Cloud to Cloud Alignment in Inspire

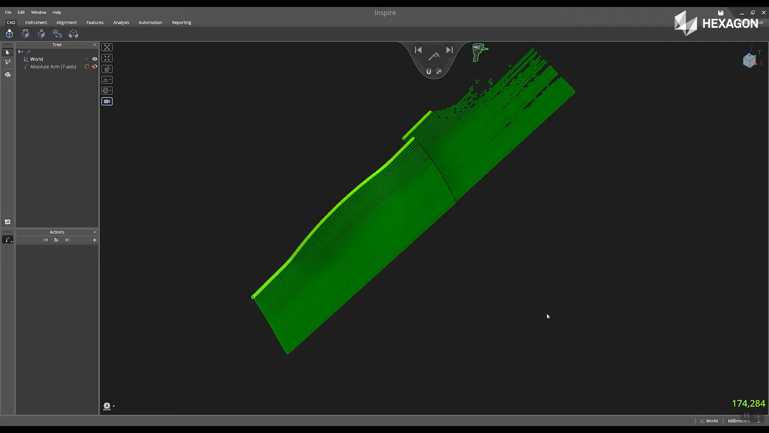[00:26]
I'm going to scan just a little bit of the data here.
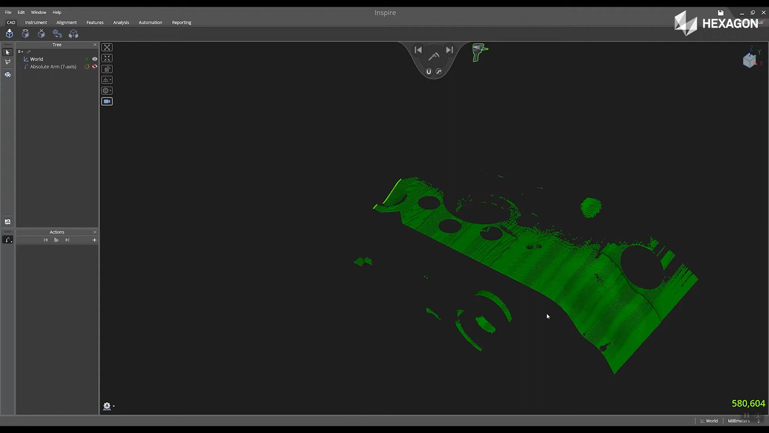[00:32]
Okay, now we can see the smart feature for the cloud appears in the main graphical view.
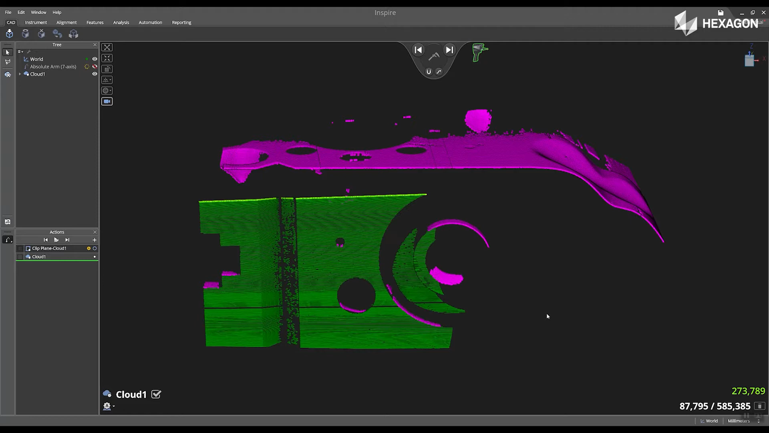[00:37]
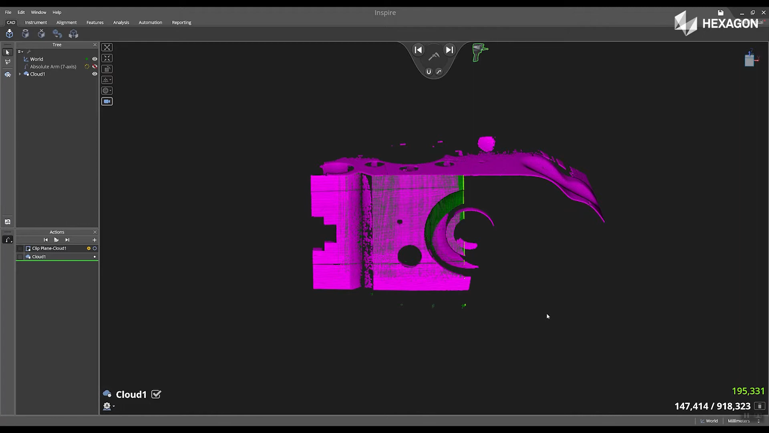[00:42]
I'm going to rotate this, scan the side a little bit, and now I'm going to press and hold the three-state button,
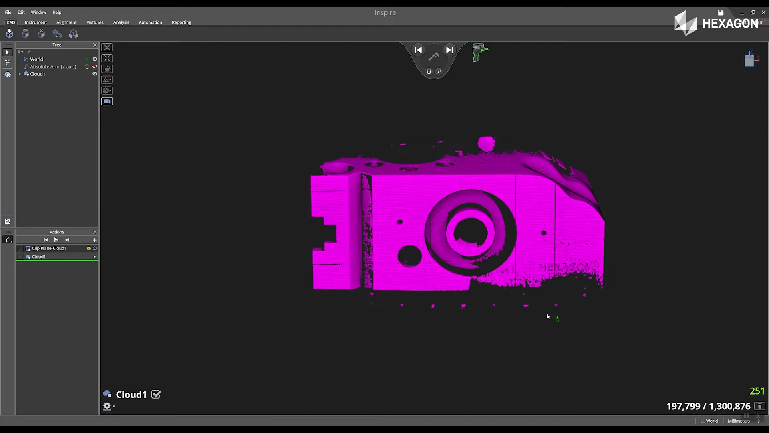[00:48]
and this is going to pull up the
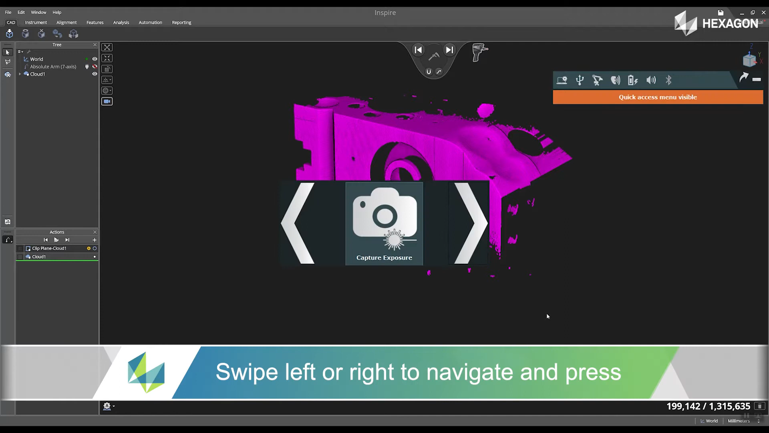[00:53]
RDS agent window where I can cycle through by swiping left or right,
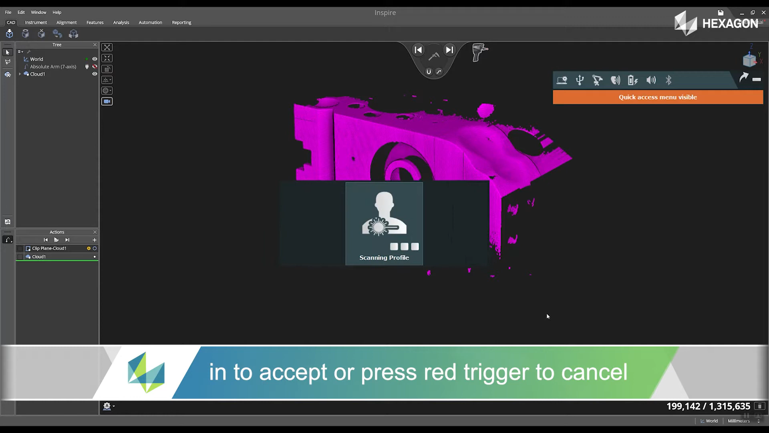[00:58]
and I'm going to change my scanning profile to the default.
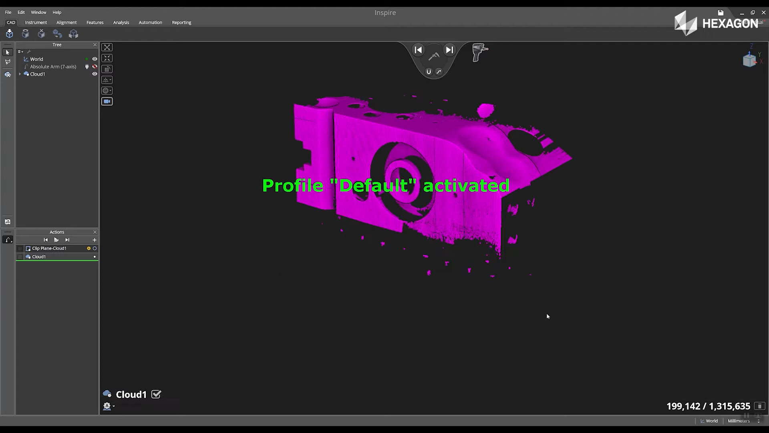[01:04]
I see a confirmation in the screen, and now I'm going to scan the front side of the part.
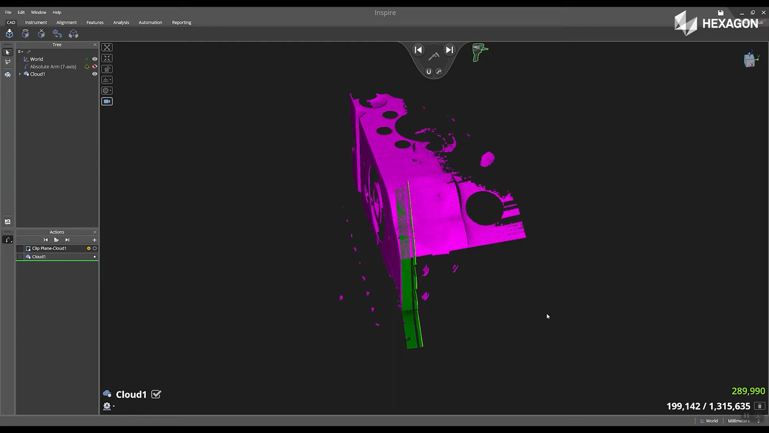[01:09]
So while you are scanning,
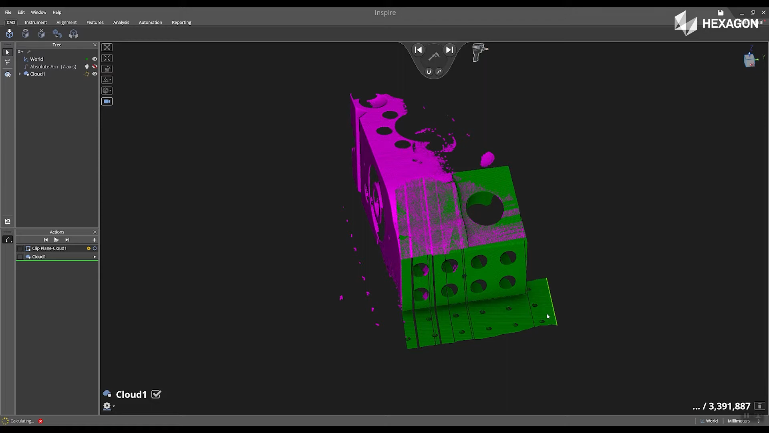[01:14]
you can easily switch over to your different profiles from the instrument and without going back to your laptop or computer.
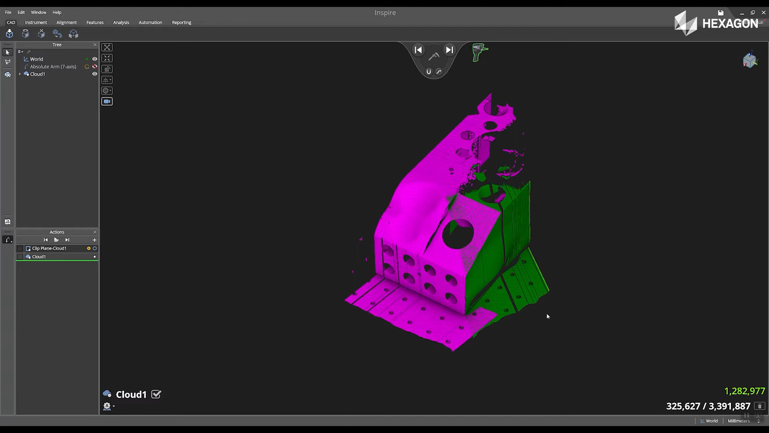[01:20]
I'm going to scan the side of it.
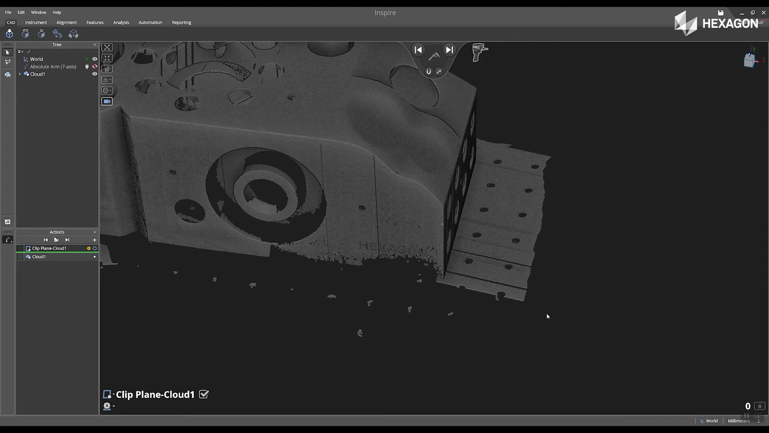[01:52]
Now I'm going to swipe right and then swipe right again, and then now I'm going to scan my clipping plane for that cloud.
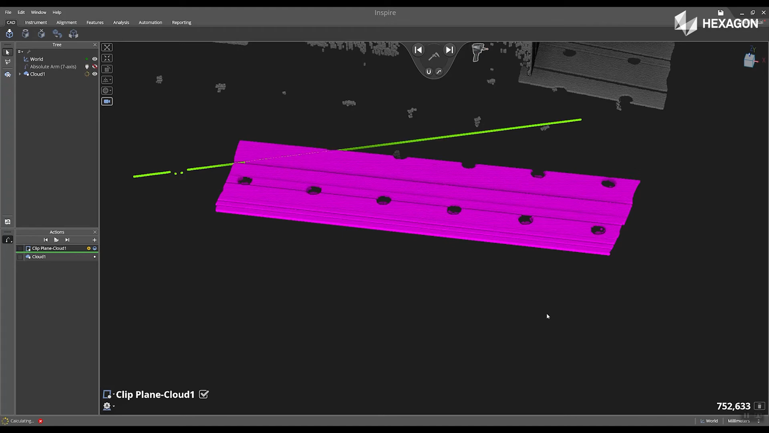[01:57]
Now we can see the main graphical view. We'll go ahead and update.
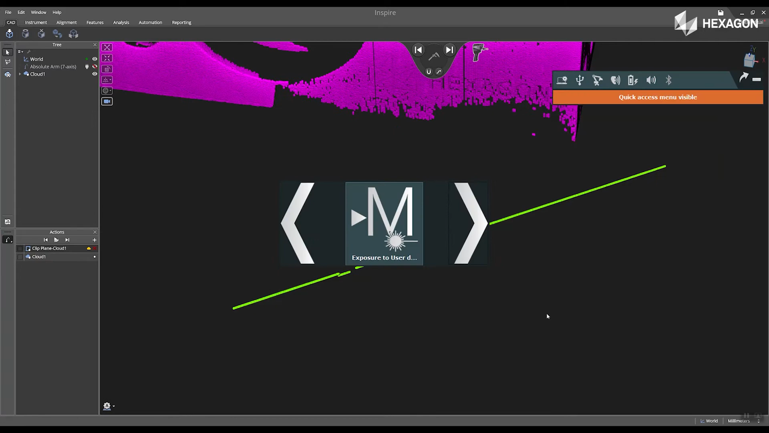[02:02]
I'm going to switch over
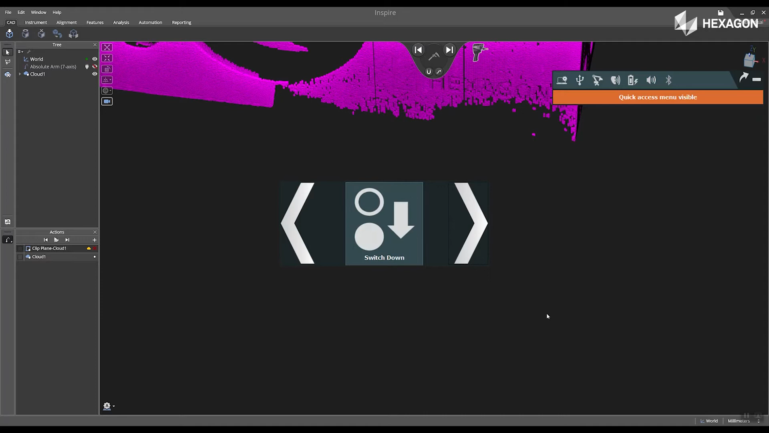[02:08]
to a different scanning profile.
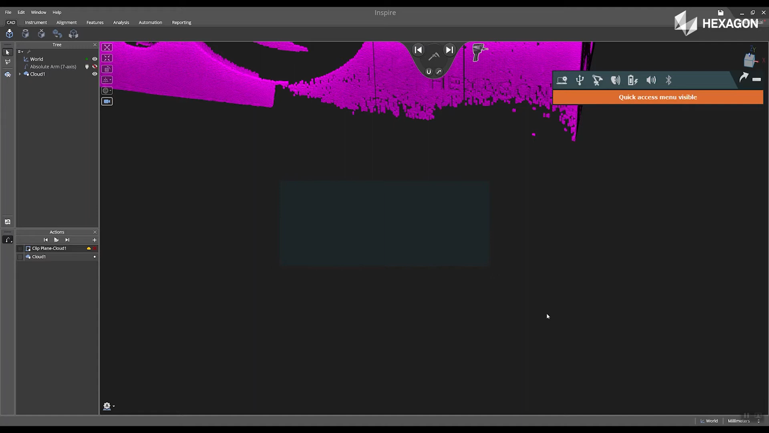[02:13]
And I'm going to choose the hexagon large demo block profile that I created through RDS. Now I'm going to start scanning into
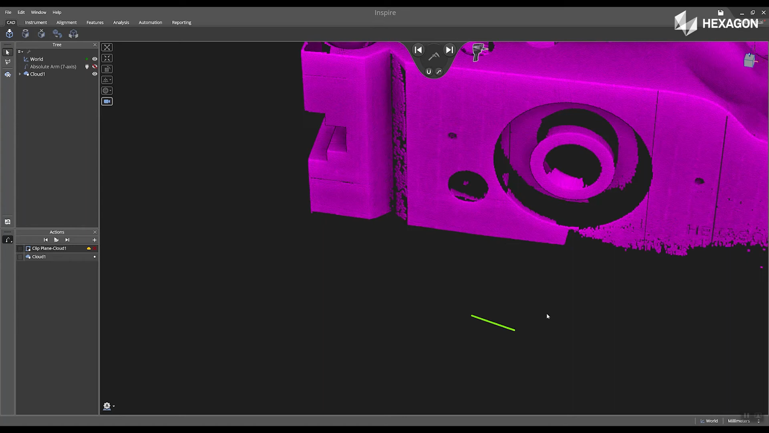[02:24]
a separate cloud after I have flipped my part over.
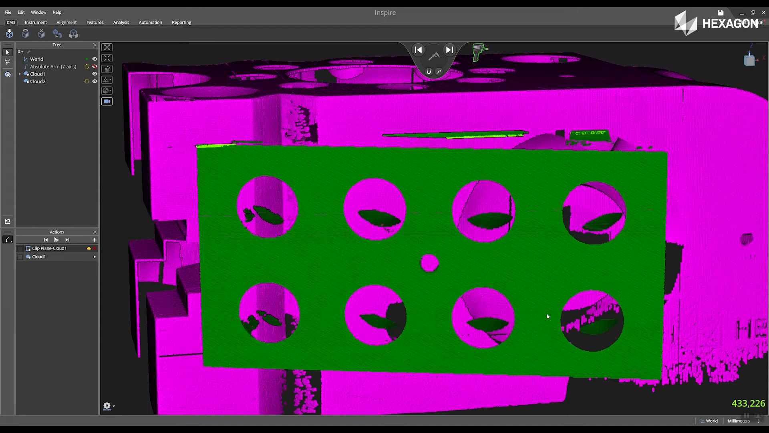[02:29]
I'm going to scan the front side. I'm going to hide my first cloud one.
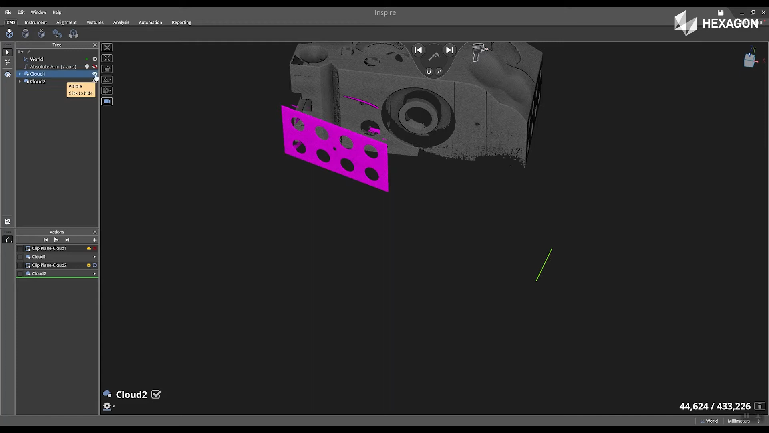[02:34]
And then I'm going to start scanning the side of this part,
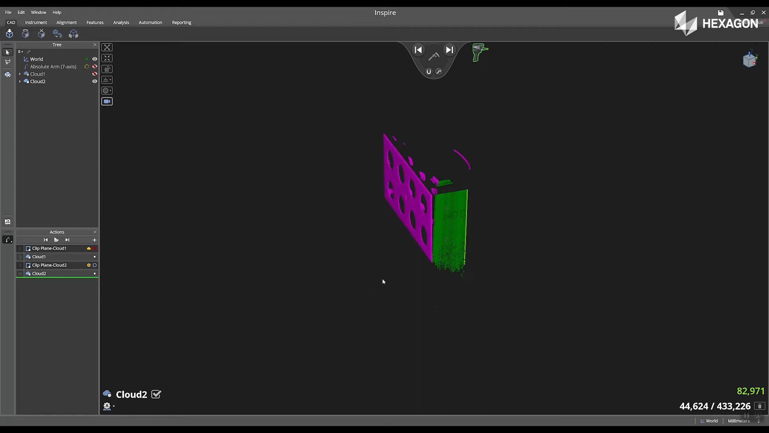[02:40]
and then other various features.
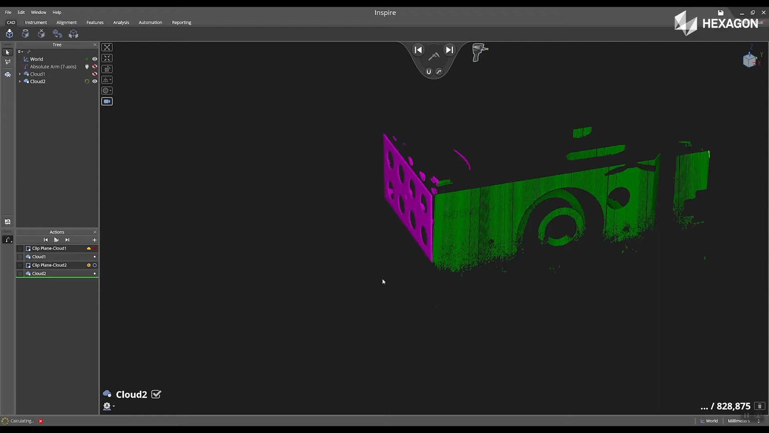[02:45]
One important thing to note is that when I'm scanning into the second cloud,
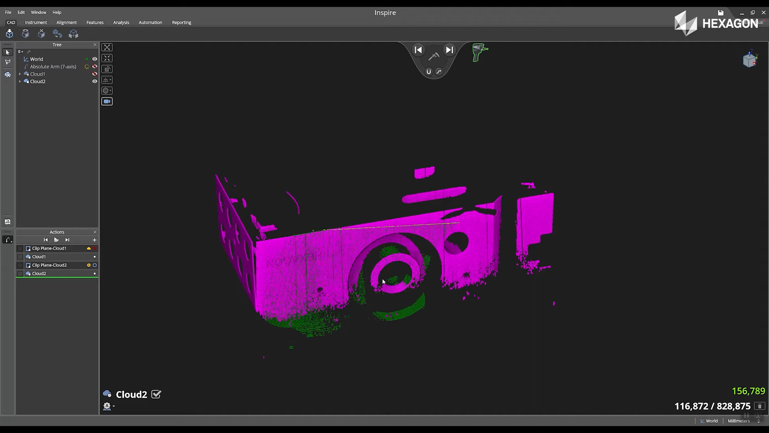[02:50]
I want to make sure that I have overlapping data in order to
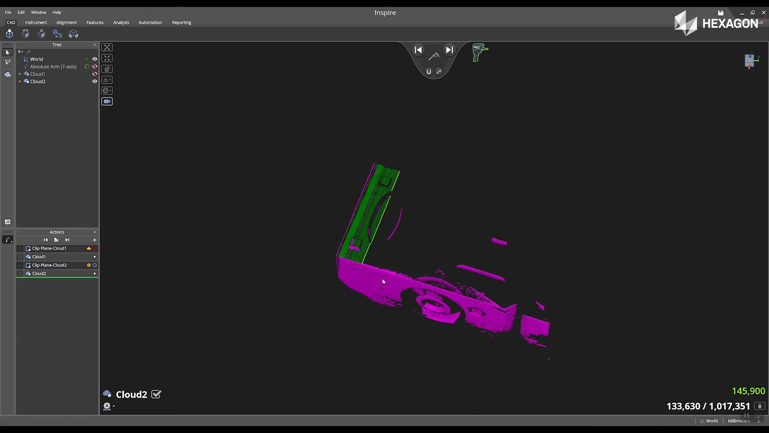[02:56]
perform the cloud-to-cloud alignment later on in the software.
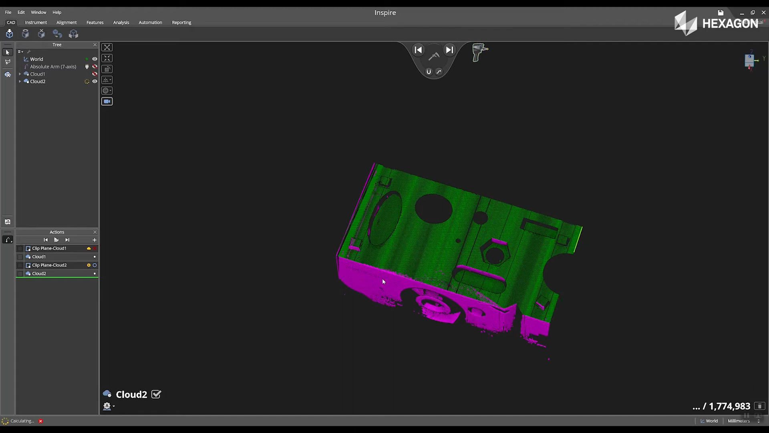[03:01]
All right, now I'm going to scan a little bit of the back side.
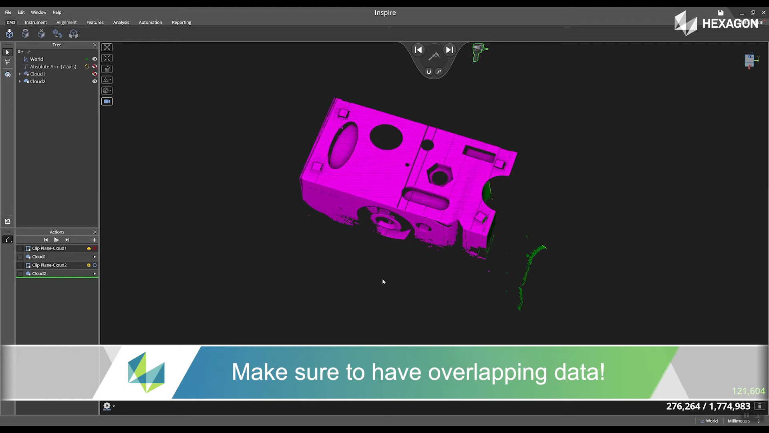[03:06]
You can see that on the screen. All right, I'm going to get the other side. I'm going to scan this data in. Perfect.
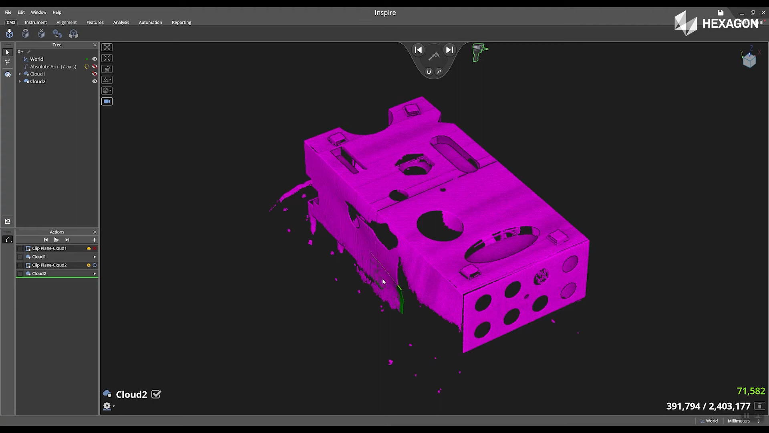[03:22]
Scan a little bit of the data located there. And just a little bit more here in the front.